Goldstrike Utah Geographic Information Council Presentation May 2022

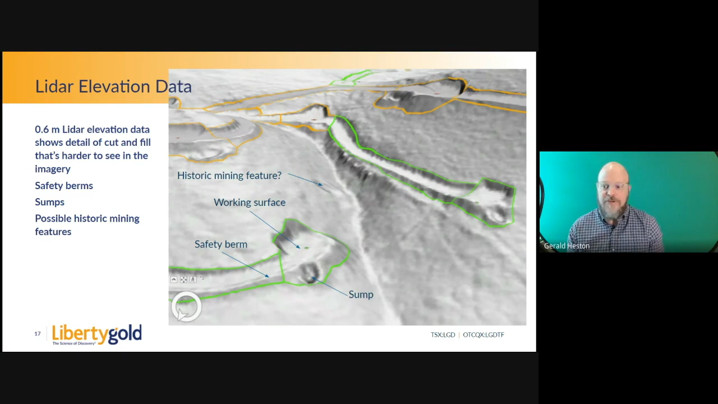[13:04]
I can see our safety berms, our sumps, the working surface. And I can even see some historic mining features that were hidden under the vegetation. A couple of quick photos. On the left is an active drill site that's been graded.